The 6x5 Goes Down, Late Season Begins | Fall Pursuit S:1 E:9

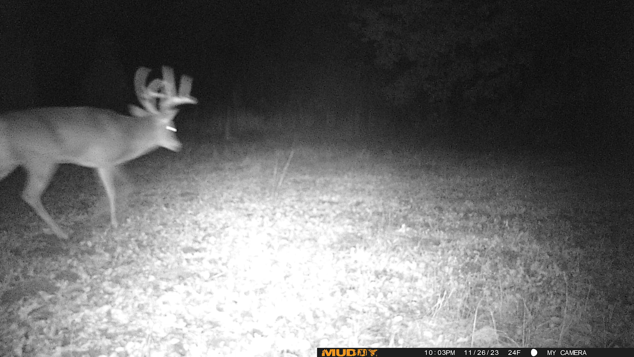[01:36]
I know he made it through the gun season. I had a picture of him in here on this plot on the 26th. It was at night, but I know he's around still, so hopefully he'll show up tonight.